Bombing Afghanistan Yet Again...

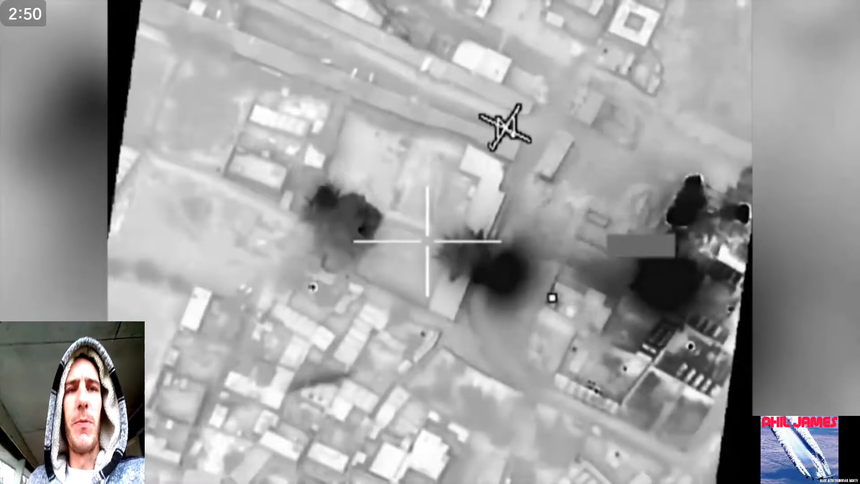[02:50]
and look at us we're dropping hella amounts of bombs airstrikes
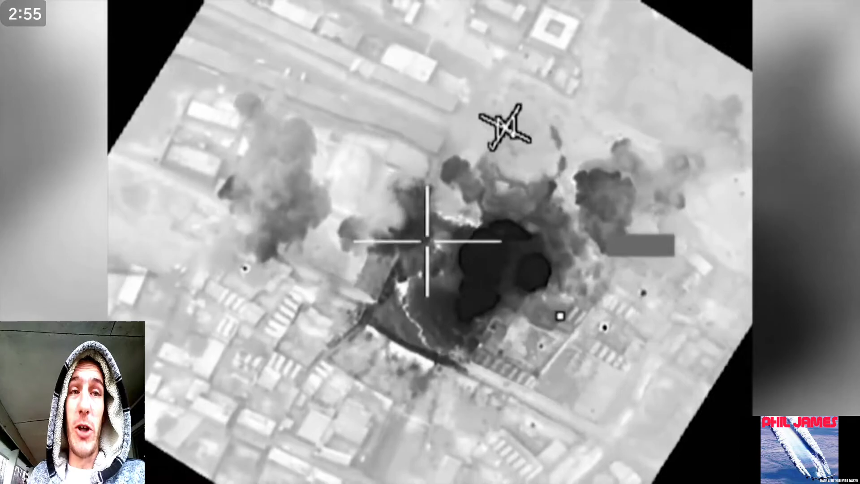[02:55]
drone strikes we're doing it all you see this footage just lighting
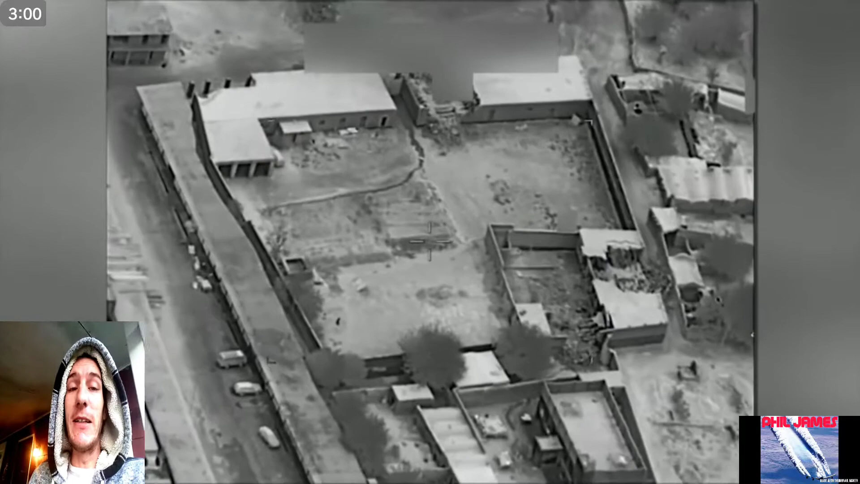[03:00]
this shit up again you would think we would just leave some people alone for once right nope that ain't gonna happen
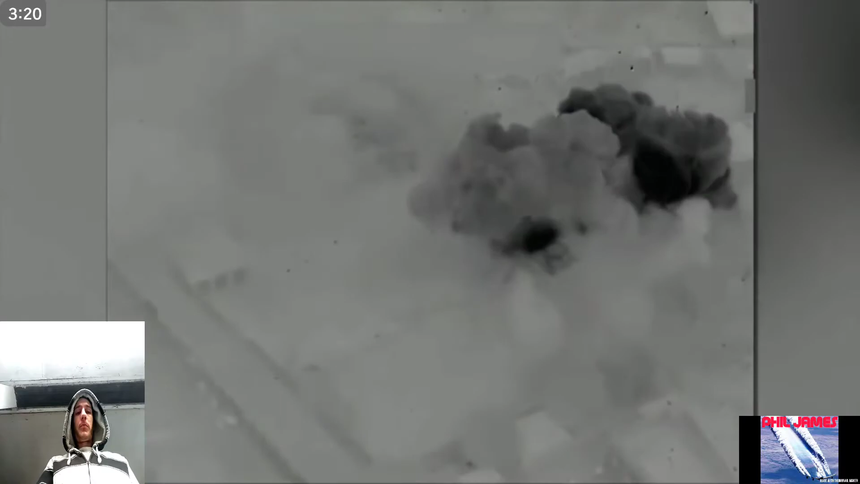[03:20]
yep once again as you can see this is
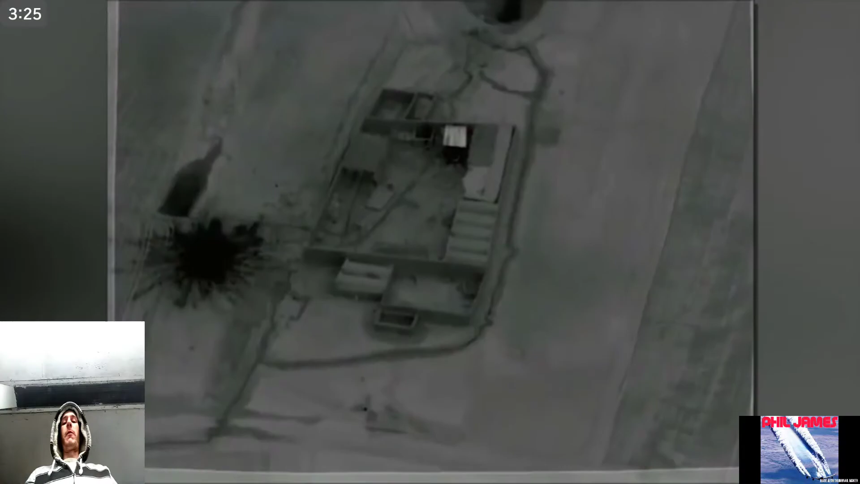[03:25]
afghanistan opium and heroin production being destroyed